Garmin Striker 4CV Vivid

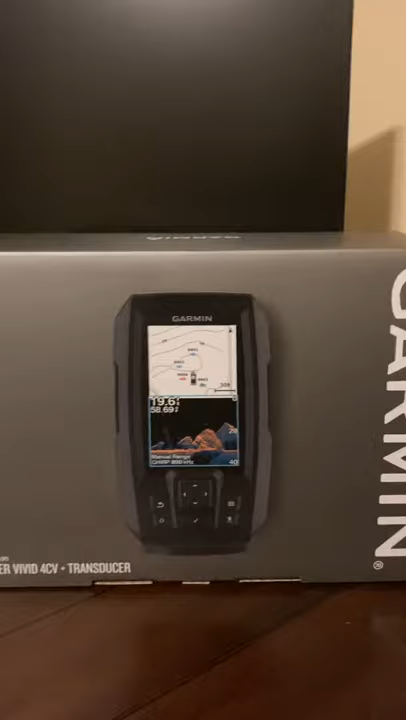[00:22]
and a bunch of things come up you can get the the regular garments without the down imaging which was the most important thing to me about 100 bucks and you get the hummingbird prana max which is beneficial did have a down imaging i wanted it had a good picture of it but it didn't come with the gps maps and you can't split the screens like in this garmin you see here you can split screens so you can do traditional sonar and then you're
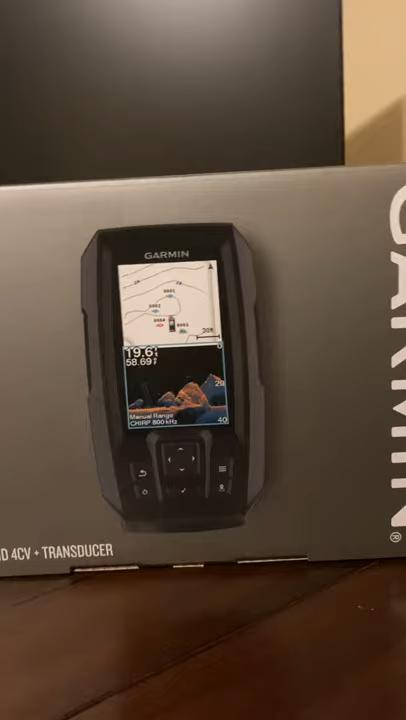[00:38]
down imaging so that's what sold me on this and the other thing that sold me too was just the
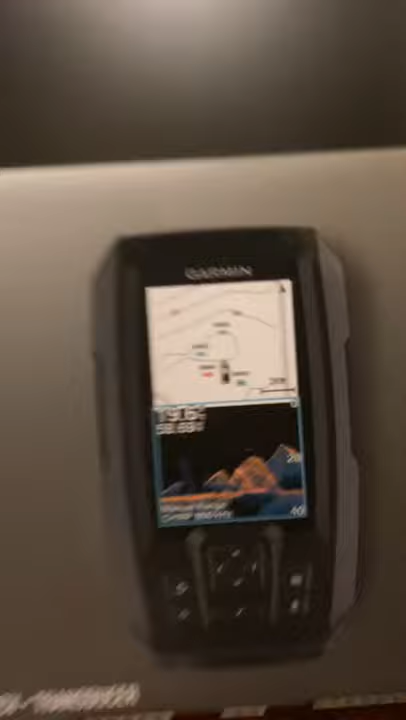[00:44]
ability to have the maps here i just bought uh my first boat uh lunfury
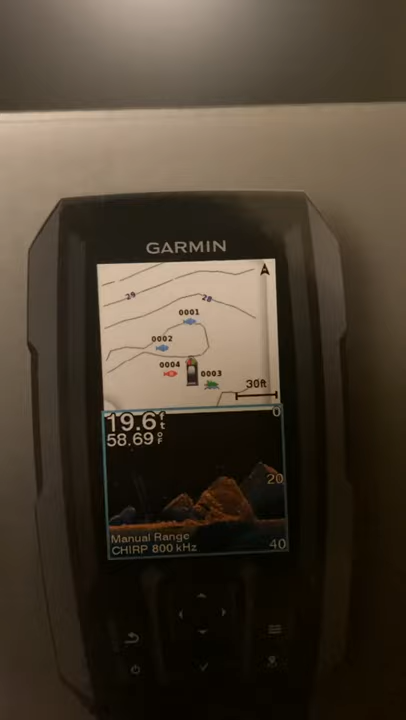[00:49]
On screen: depth 19.6 ft, water 58.69°F
1600 tiller uh i'm taking the smaller lakes that i don't know so i just i know that going into a lake if i can understand just have a map with where the depth is and where the
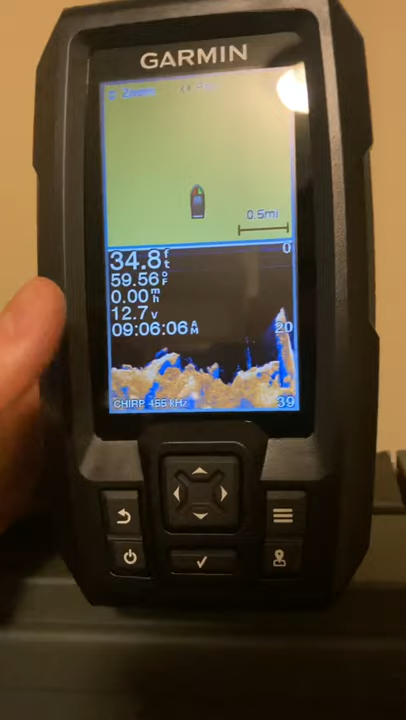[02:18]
so i put down imaging and then the maps up there so it won't show up because it's in simulator mode um you